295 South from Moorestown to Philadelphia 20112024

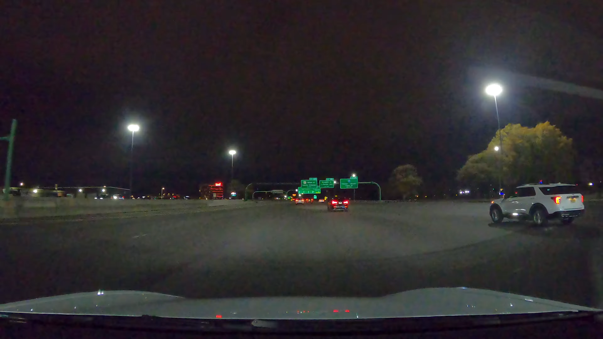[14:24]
beside us, sports stadium, sport complex stadium. You got the Lai Casino right there. Lai Casino got good location.